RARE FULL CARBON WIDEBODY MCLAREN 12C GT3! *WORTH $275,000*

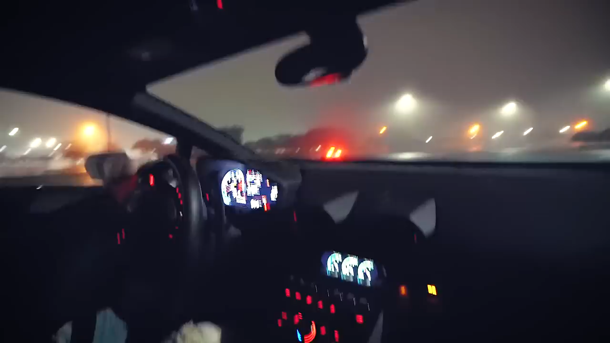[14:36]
Dude, you see the cops? Look across this, look it.